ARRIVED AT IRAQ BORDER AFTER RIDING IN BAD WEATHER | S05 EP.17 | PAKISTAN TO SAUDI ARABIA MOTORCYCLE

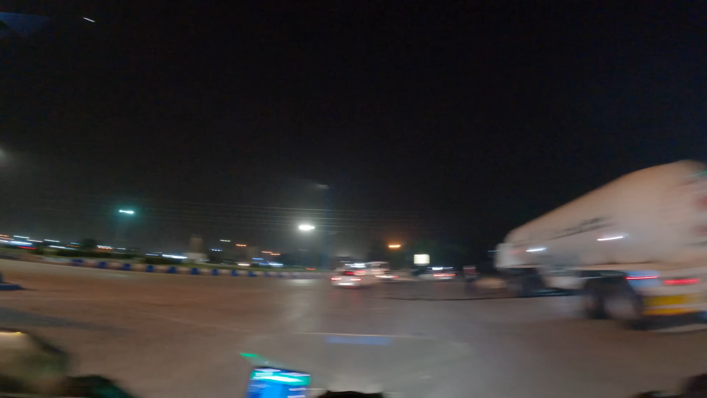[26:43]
हम जी एक किसी सिटी में पहुंच चुके हैं फरोदगा के नाम से,
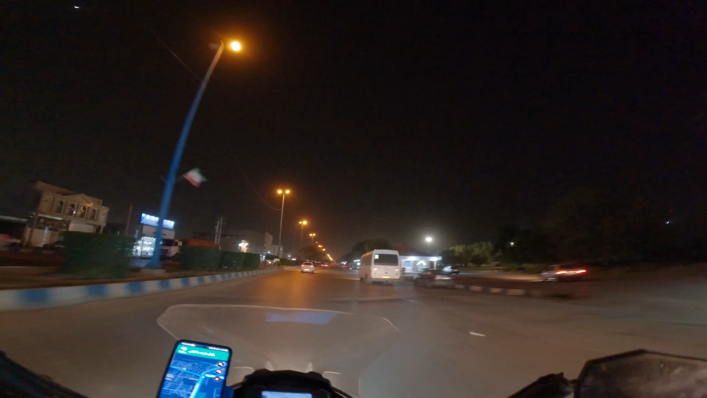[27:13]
अब थोड़ा रोड जो है ना वो भी अच्छा हो गया, बेहतर हो गया, बड़ा रोड है, खुला रोड है,
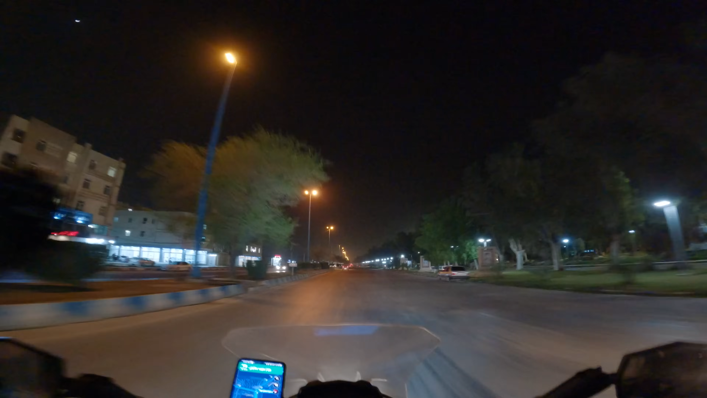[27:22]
और दूसरी साइड वाली जो ट्रैफिक है ना वो ज़रा उधर है तो उसकी आंखों में लाइट वगैरह नहीं पड़ रही, तो सुकून से राइड कर रहा हूँ मैं।
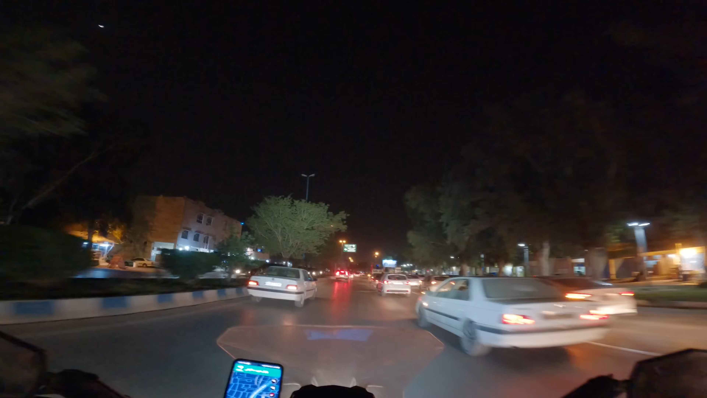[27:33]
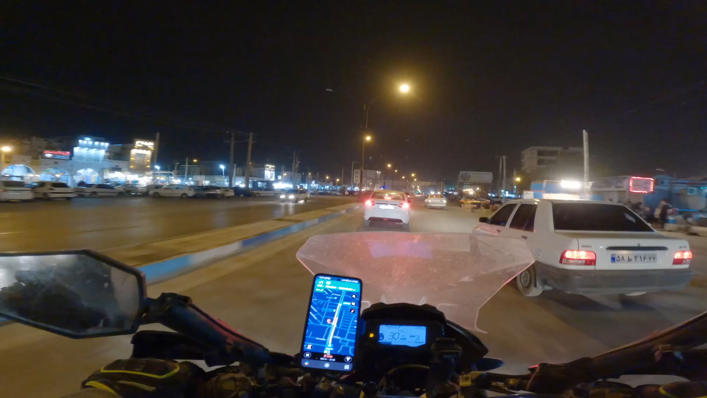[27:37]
यहाँ पे लेफ्ट साइड पे 1-2 होटल आएंगे,